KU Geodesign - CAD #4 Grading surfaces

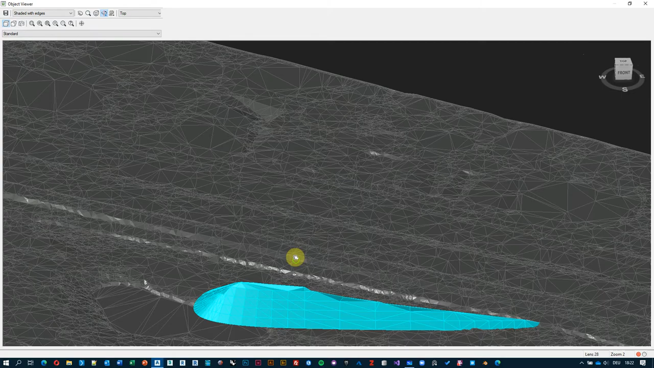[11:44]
I can see, if I look closely, that this particular, you know, the blue surface, the design surface, doesn't really match with the existing ground surface.
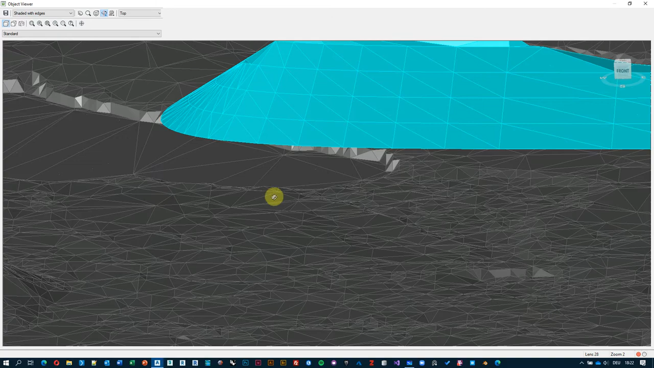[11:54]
So here it's flying in the air, and then whereas over here it's cutting into it, but there's no smooth transition between these two.
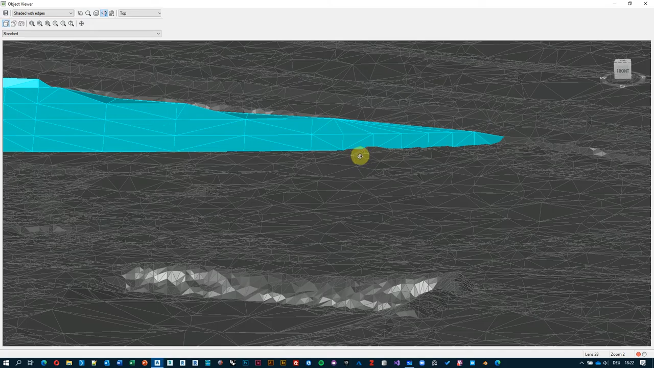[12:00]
And, you know, depending on how well
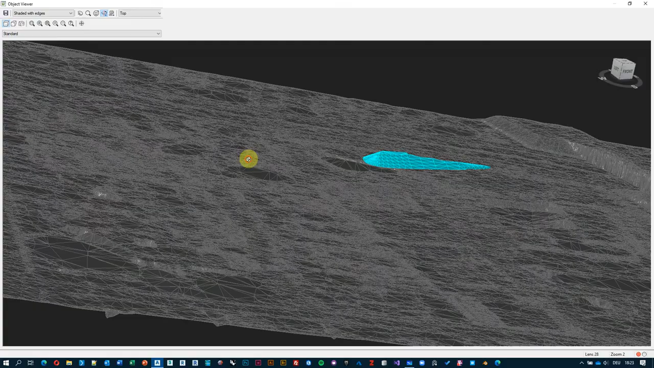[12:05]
you can read three-dimensional shapes,
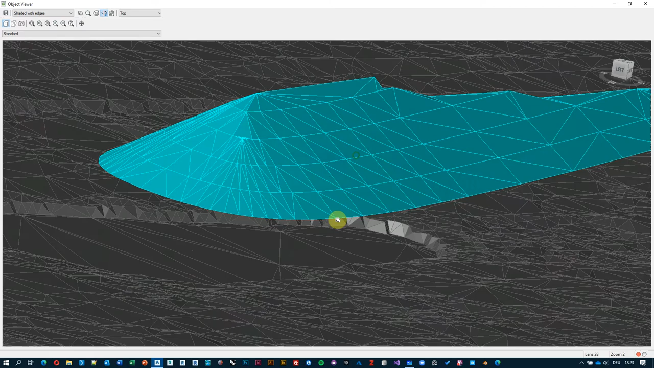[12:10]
geometries on top of each other, sometimes it's a bit difficult to navigate in the 3D viewport when you have two surfaces of different size.
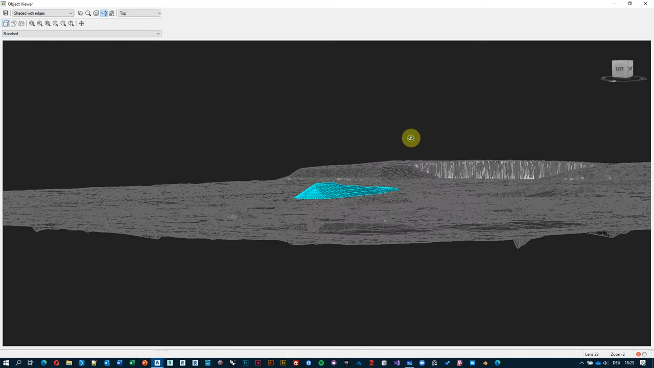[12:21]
So the outside is very big, whereas the smaller one, it's just not easy to see and read what's happening.